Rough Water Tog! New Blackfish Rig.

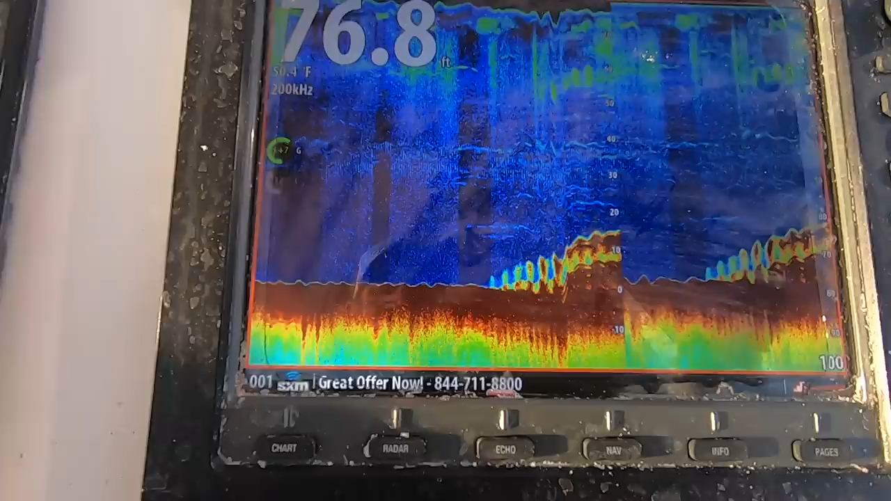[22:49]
On screen: depth 76.8 ft
All right, guys, you can see this is the second wreck that we fished. So we're in 80 foot of water. You can see it comes up at its highest, almost 20 foot off the bottom. Looks like it dips down right there.
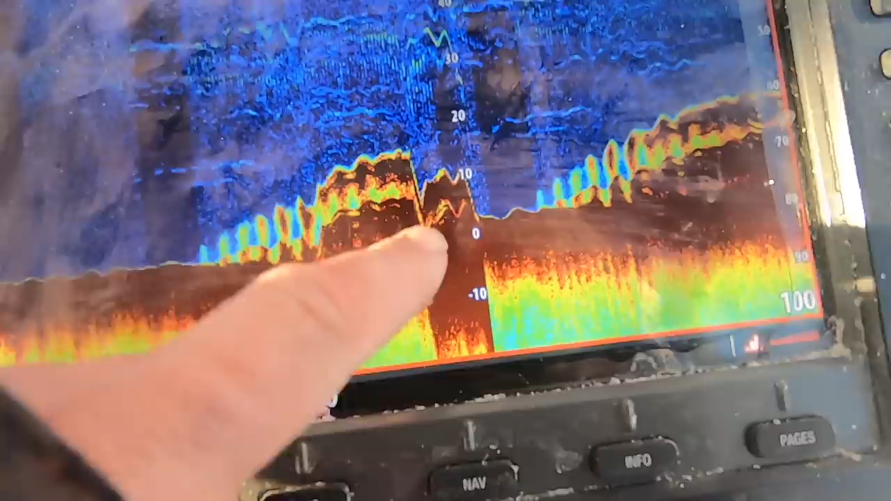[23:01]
That might be like a wheelhouse or something. But that's what the bottom looks like with just sand or mud, and then that's that hard bottom right there of the wreck.
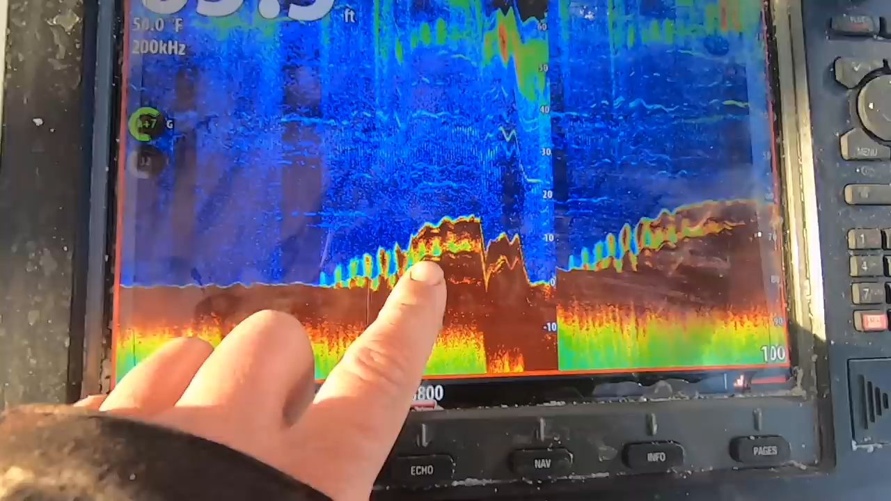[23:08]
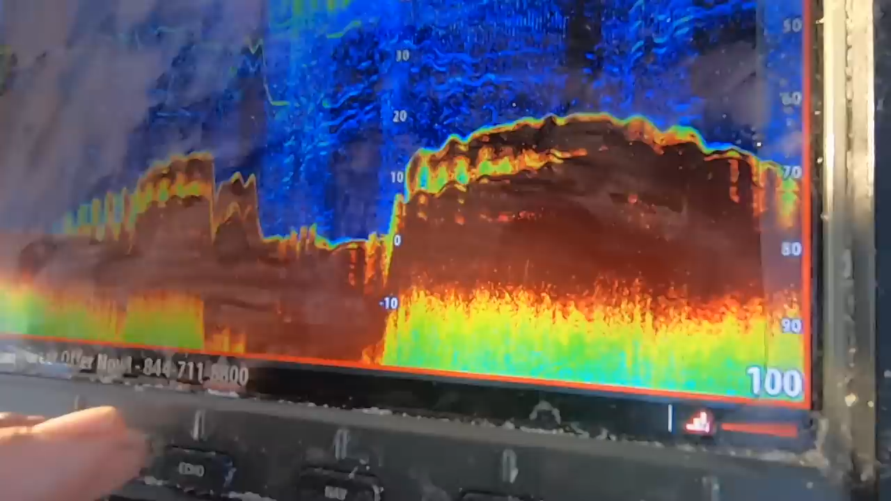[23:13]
So now watch, guys, you'll see us slope right off the back end of it.
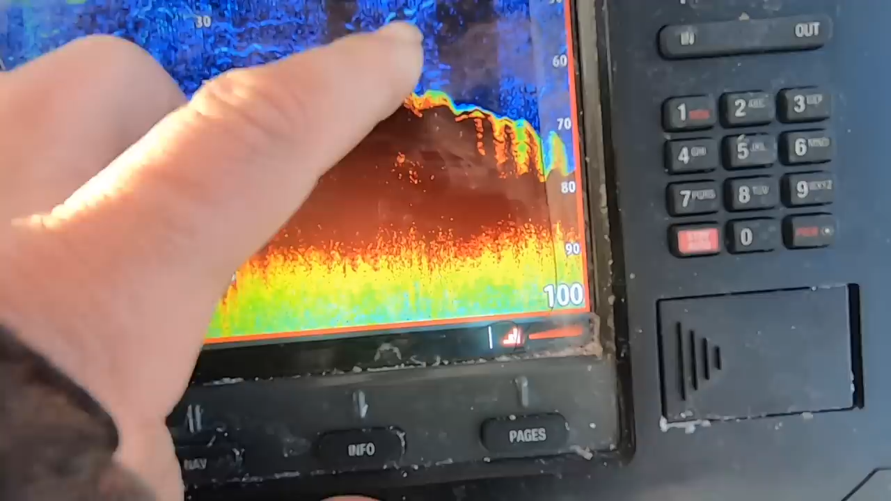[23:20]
Now if you're fluke fishing, this is right where you want to be, is right on this back end. That's where you're going to get most of your fluke. When you're togging, you want to be right on the edge there.